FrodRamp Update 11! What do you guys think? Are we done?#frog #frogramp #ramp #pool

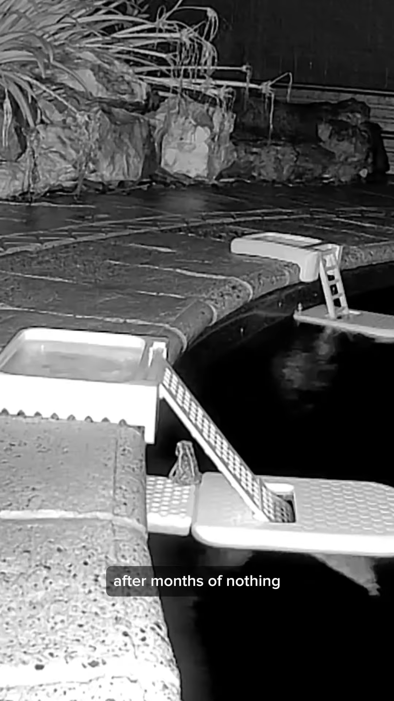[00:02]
We've had lots more ramp activity after months of nothing, so we finally have an idea of how well it works.
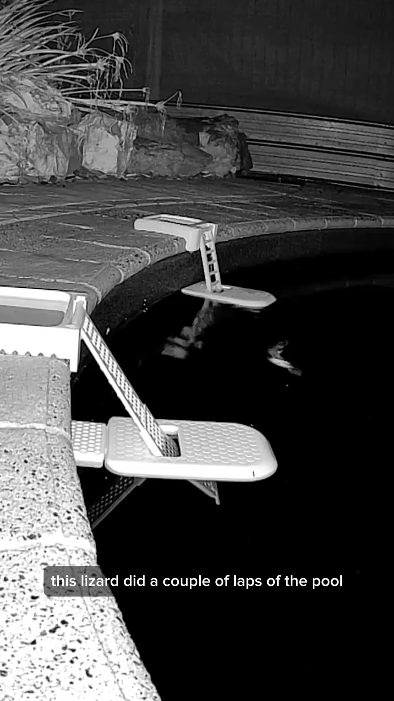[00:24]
This lizard did a couple of laps of the pool, and then we had this magical moment.
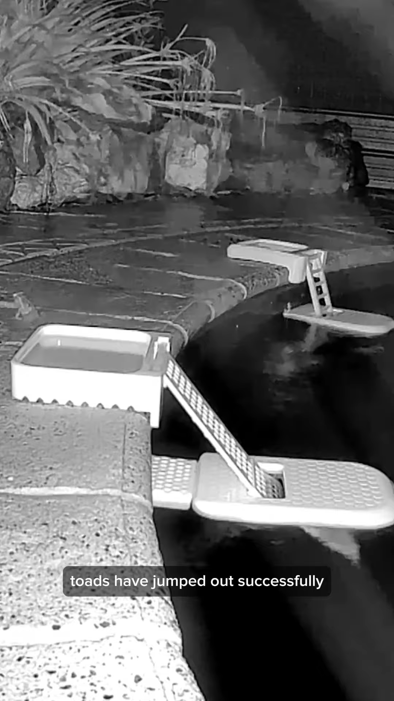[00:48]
Multiple times now, totes have jumped out successfully without falling back in, and what we thought was impossible.
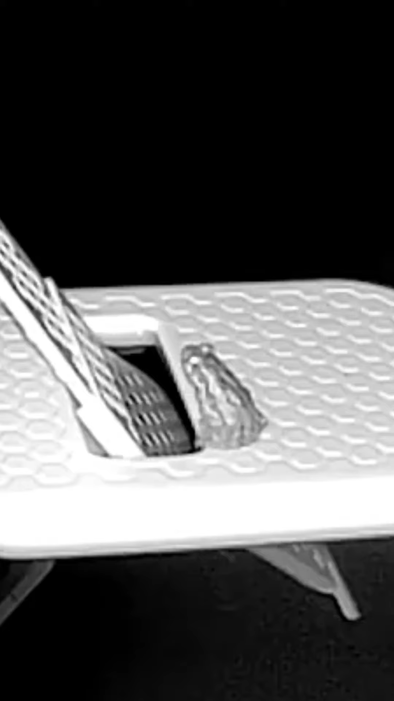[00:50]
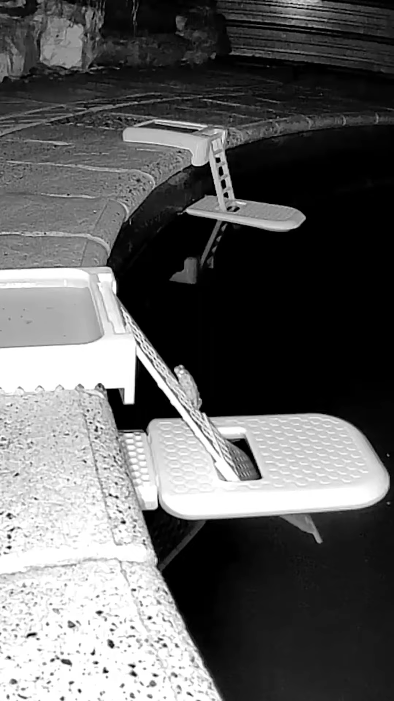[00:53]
He actually used the ramp.
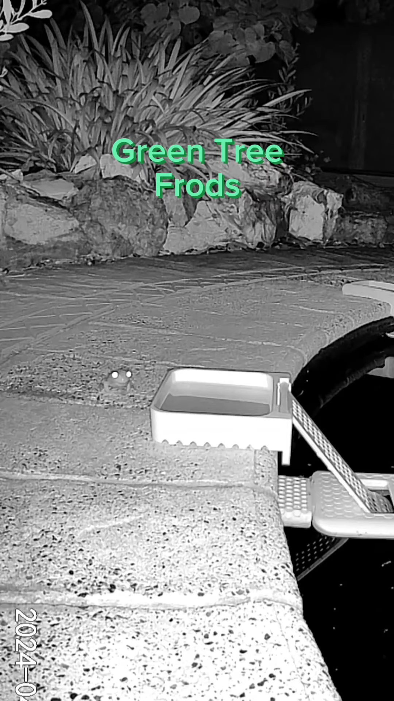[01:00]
Green tree frogs. The green tree frogs have been less successful.
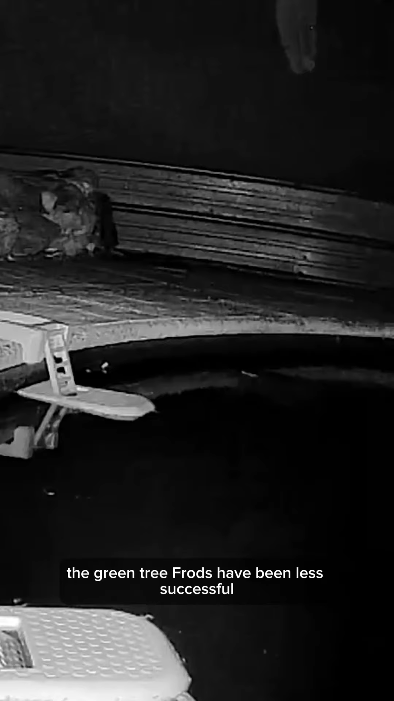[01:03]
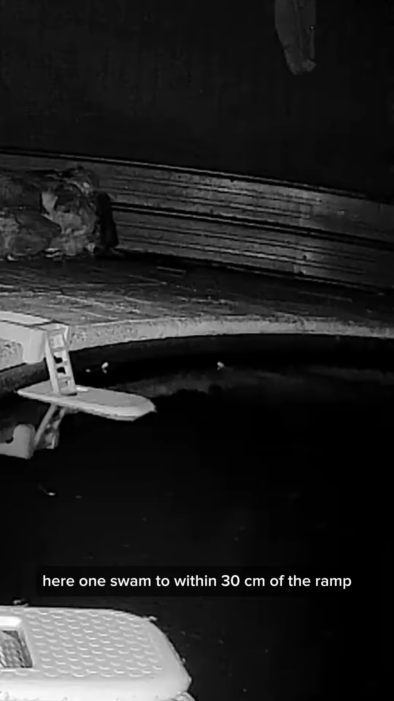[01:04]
Here, one swam to within 30 centimetres of the ramp, and then decided he didn't need it.
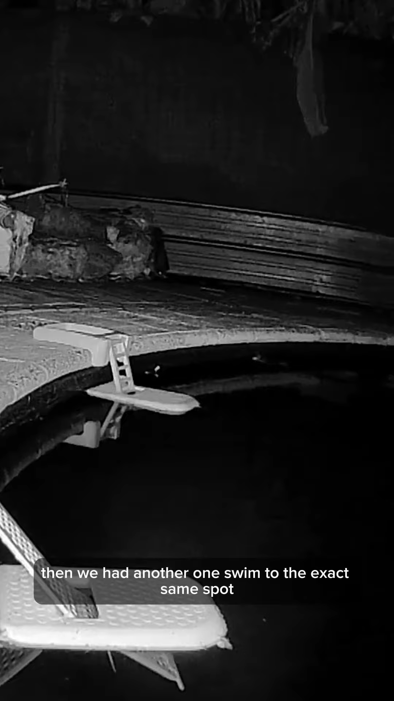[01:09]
Then we had another one swim to the exact same spot, and jump out again without the ramp.
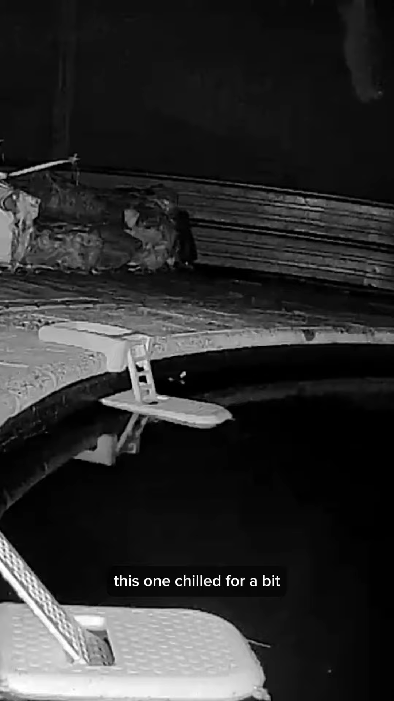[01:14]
This one chilled for a bit, and then went for a secondary dip in the fresh water. Then we had a third green tree frog make it to the ramp, then failed when he tried to jump out, and then he got out without the ramp anyway.
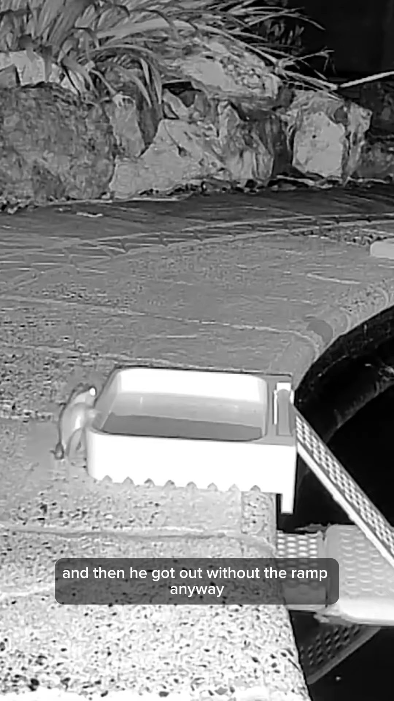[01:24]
Then he also decided that he wanted to rinse off. Our pool level is high from rain at the moment, so that might be why they can get out without the ramp.
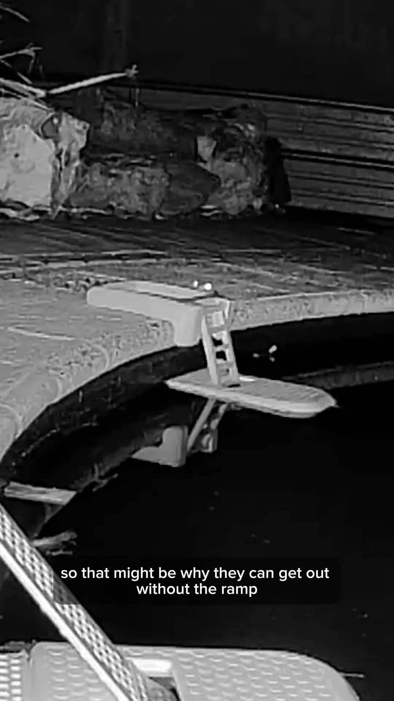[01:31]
We've also had a couple of frogs start using it just as a place to hydrate,
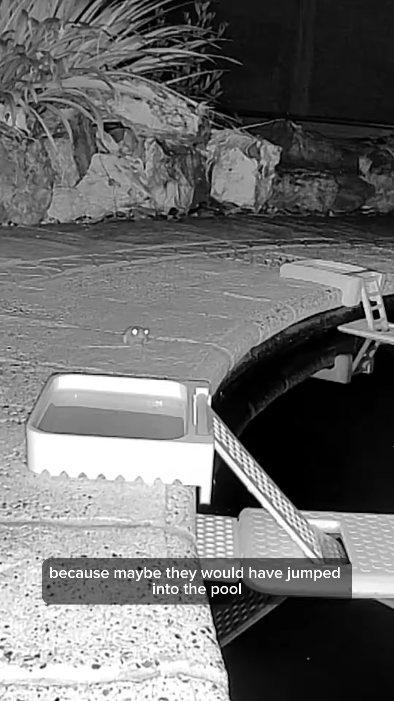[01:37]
which I think is a win because maybe they would have jumped into the pool if that wasn't there.
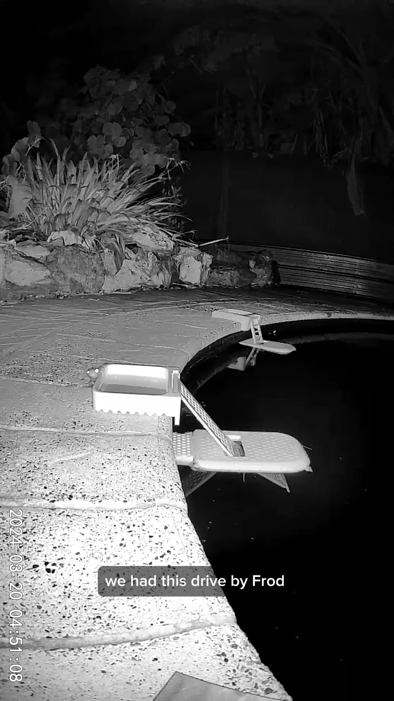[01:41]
And finally, we had this drive-by frog who turned into a plane. So I think the ramp's actually pretty successful.